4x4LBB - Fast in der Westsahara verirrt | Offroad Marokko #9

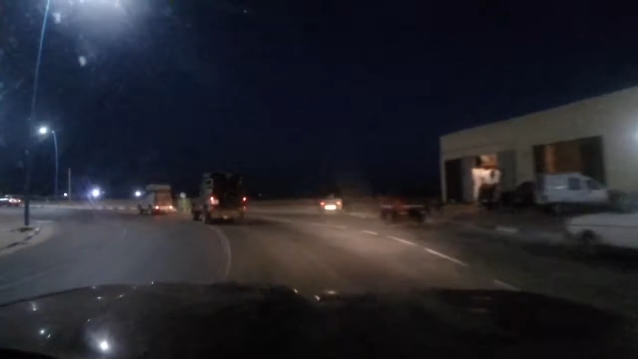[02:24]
Die Soldaten verwiesen uns auf einen Campingplatz ein paar Kilometer nördlich von Tafaya. Als wir dort ankamen, waren wir etwas irritiert.
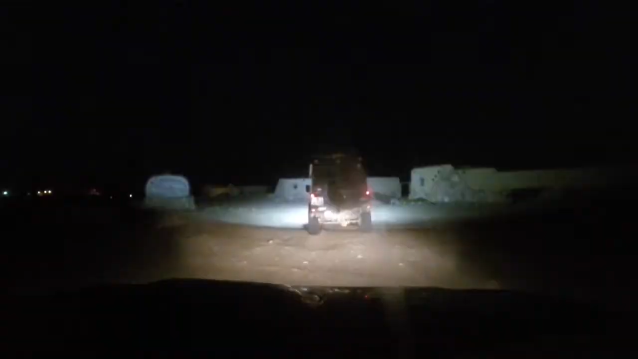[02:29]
Es war ein kleines bisschen gruselig, denn niemand war da.
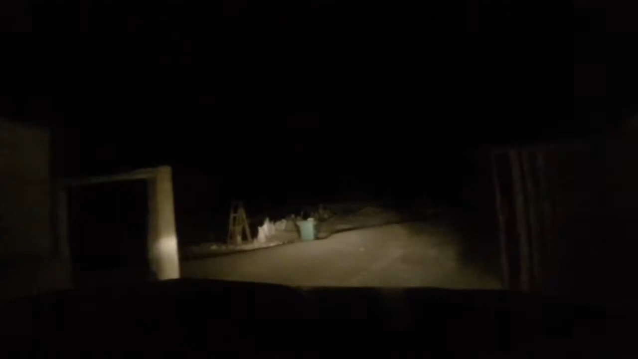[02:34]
Hunde haben gebellt, es brannte kein Licht.